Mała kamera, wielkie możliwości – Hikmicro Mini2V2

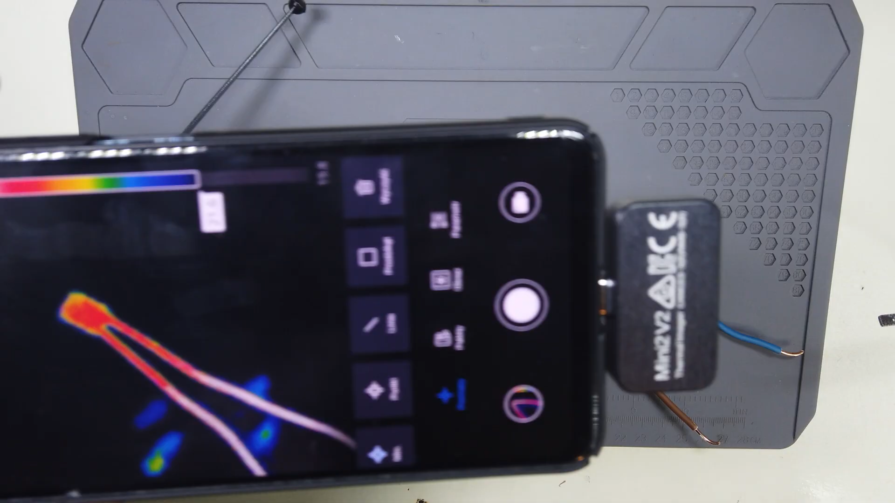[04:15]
Zobaczcie, jak zachowują się połączenia i przewody przy większym prądzie niż dopuszczalnym.
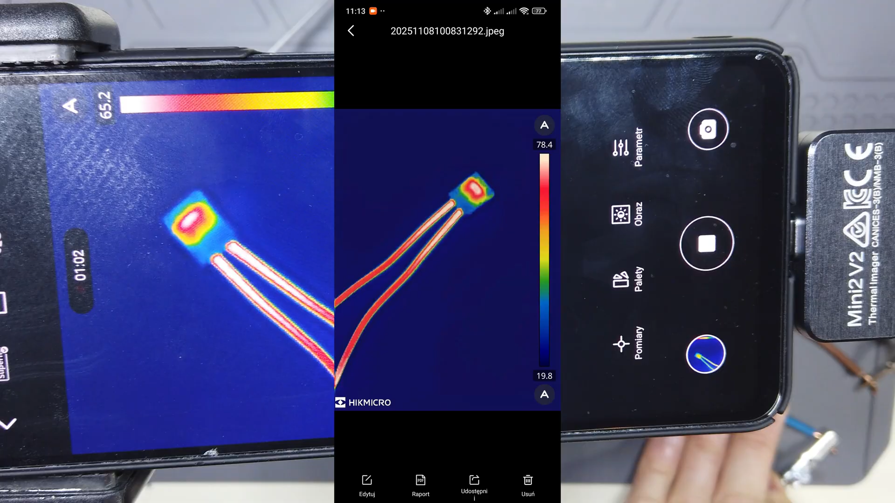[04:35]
Zrobiłem zdjęcie i teraz mogę je przeanalizować.
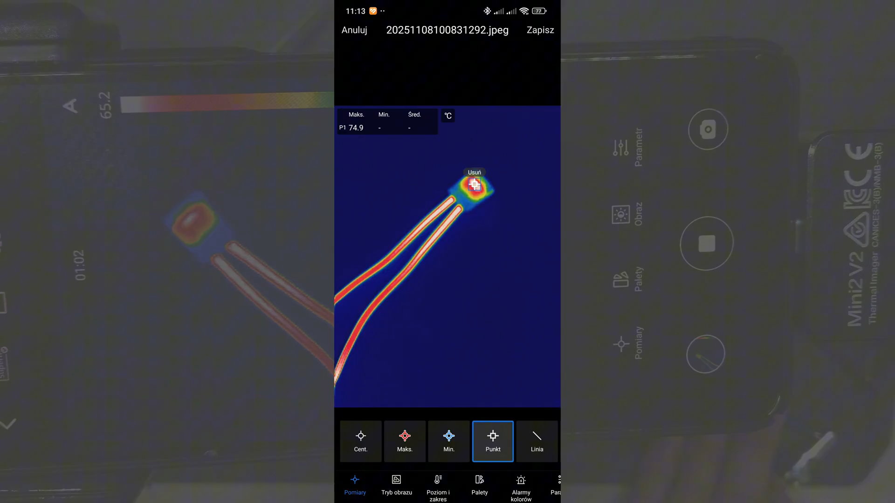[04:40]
Mogę korzystać z większości narzędzi, jakie są dostępne przy pomiarach na żywo, a potem wygenerować z tego raport.
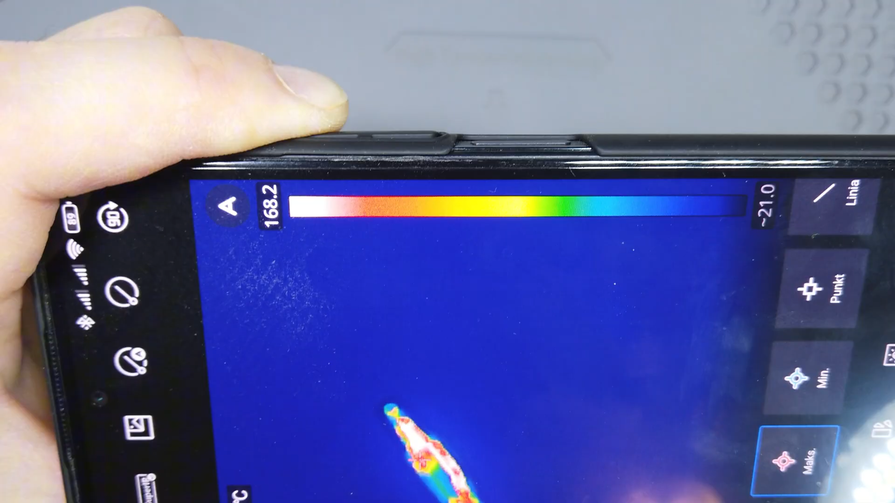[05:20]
Sprawdźmy dlaczego. Tylko 170 stopni Celsjusza. Starą kamerą bym tego nie sprawdził.
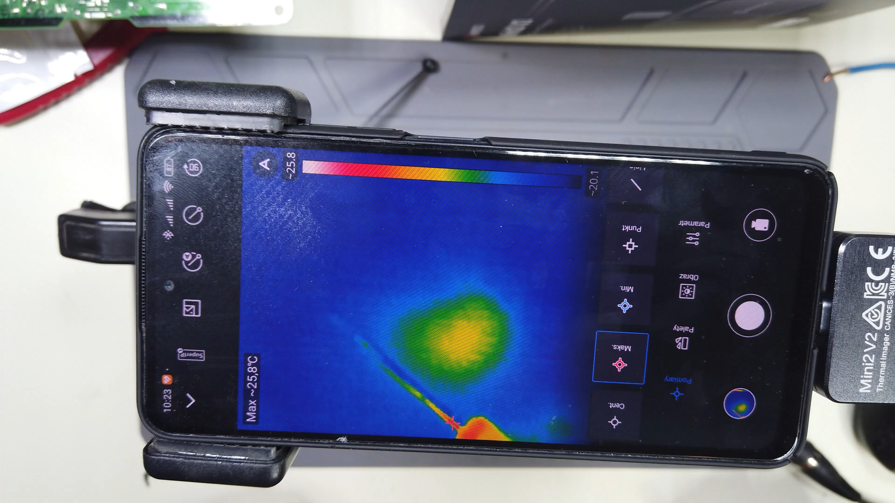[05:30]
On screen: max 25.8°C
Dla porównania T12, stary grot i dla testów ustawiłem aż 450 stopni Celsjusza. Teraz już wiem, że kamera pokazuje do 420.
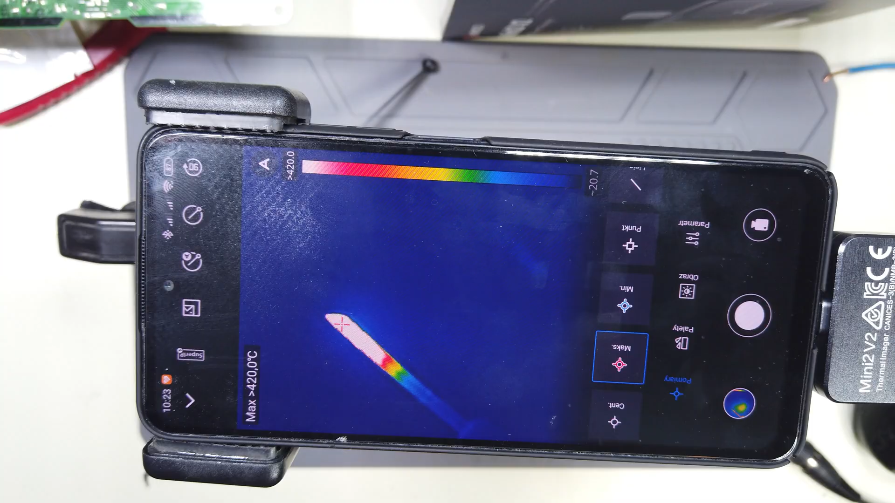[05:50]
Możemy też zobaczyć, jak wygląda rozkład temperatur na laminacie w czasie lutowania i dobrać w ten sposób optymalne ustawienia.
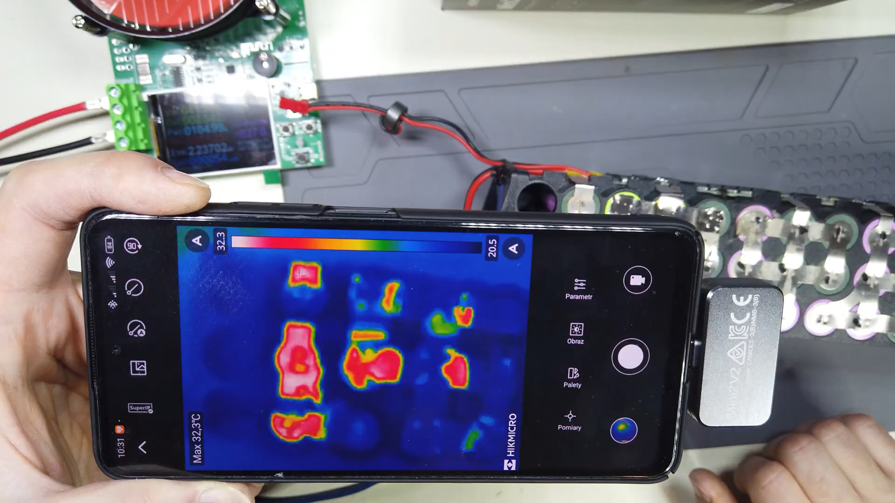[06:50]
On screen: max 32.3°C
Tu już widzę, że te stare połączenia trzeba będzie poprawić.
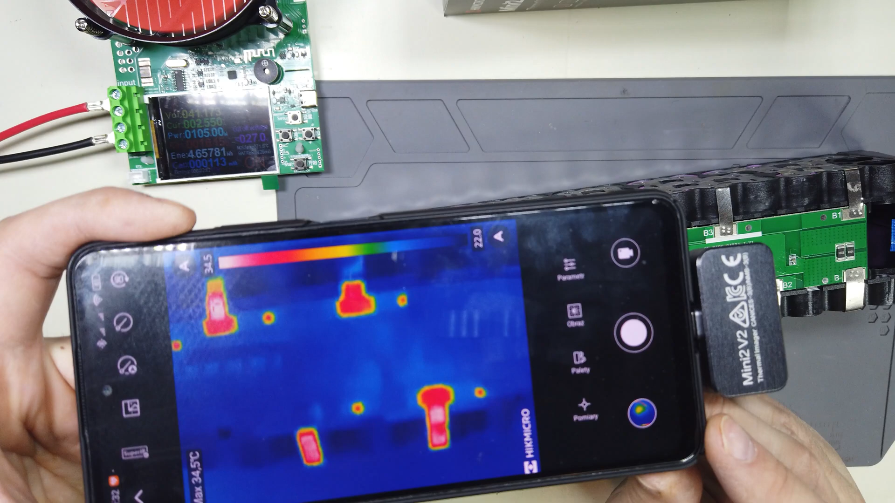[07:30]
Na szczęście ta kamera jest zacielana z telefonu i zawsze gotowa.
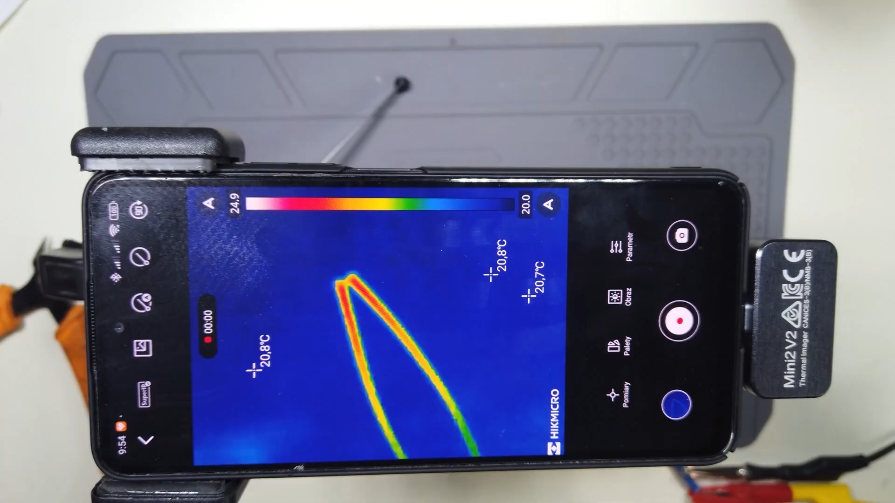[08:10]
Kamera wskazała różnicę temperatur, a przy większym natężeniu prądu widać to nawet bardzo dobrze.
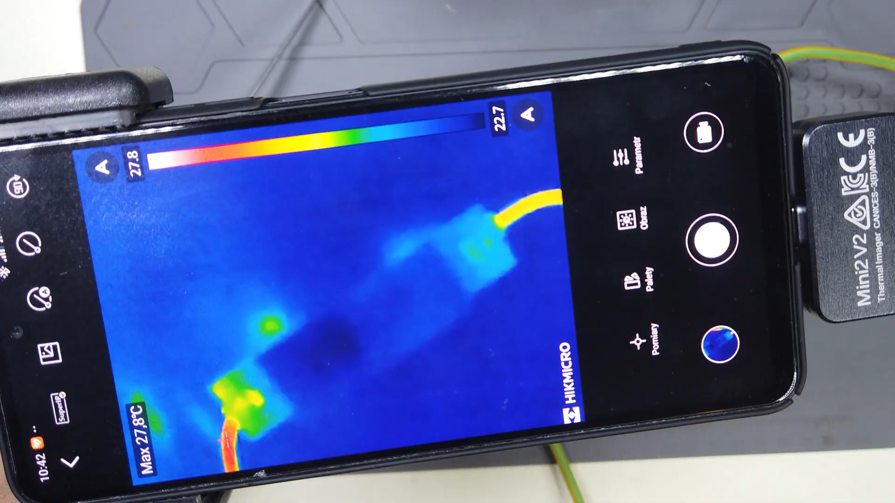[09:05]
On screen: max 27.8°C
Widać wyraźnie różnicę w temperaturze nie tyle zacisku, który jest pod plastikiem, co samego przewodu.
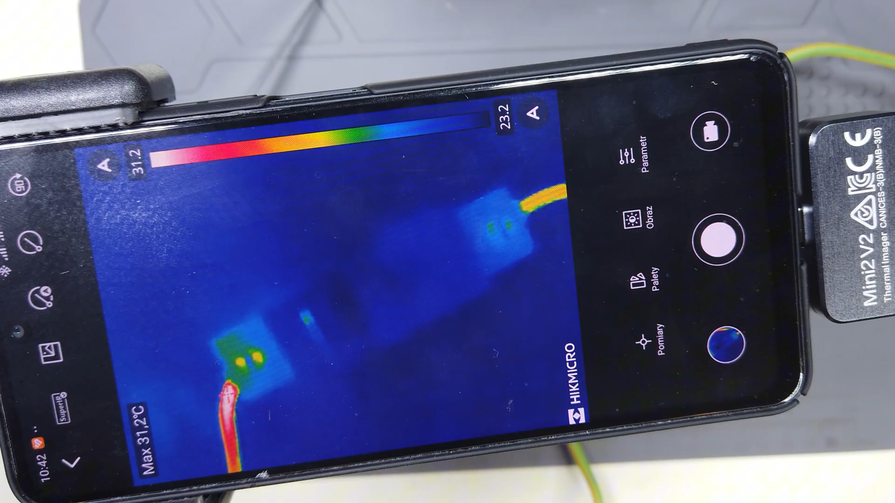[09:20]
On screen: max 31.2°C
Taka kamera jest bardzo przydatna do sprawdzania, ale koniecznie tutaj jest obciążenie obwodu, a im większe, tym lepiej to widać.